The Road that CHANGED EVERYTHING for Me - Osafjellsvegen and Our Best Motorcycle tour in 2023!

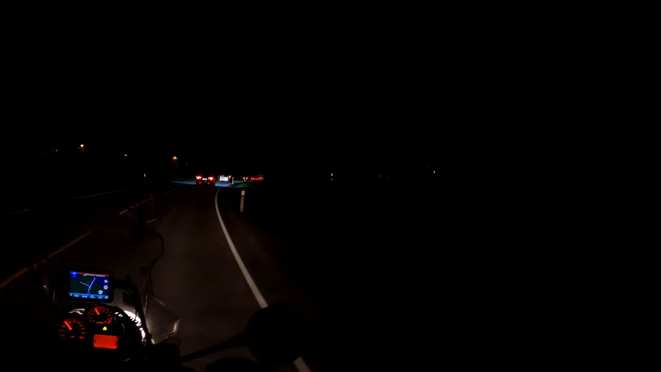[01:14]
We slept in woods between Garnus and Turpu and we have never been here before so we were a little stressed about our chances to find a good place. And in Norway there is always a possibility that you will meet a gate across the road and that's it. You have to turn back. But we were lucky. We found a spot right beside the road and beside the river. That's what we heard at least.
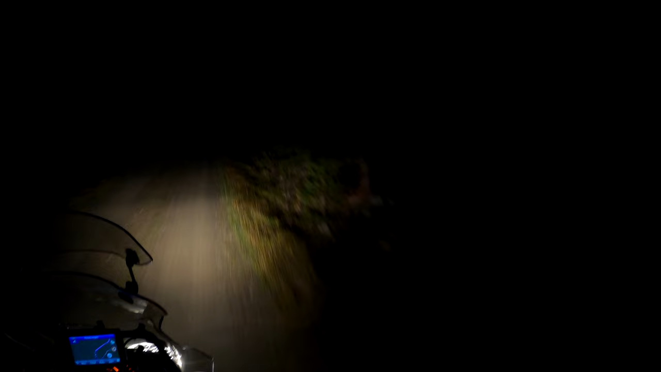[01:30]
It was pure black. No lights. No city around us. Nothing. When I was very young and I lived in Poland I remember how many stars was on a night sky. That was something so amazing for me as a child that I remember this all that time.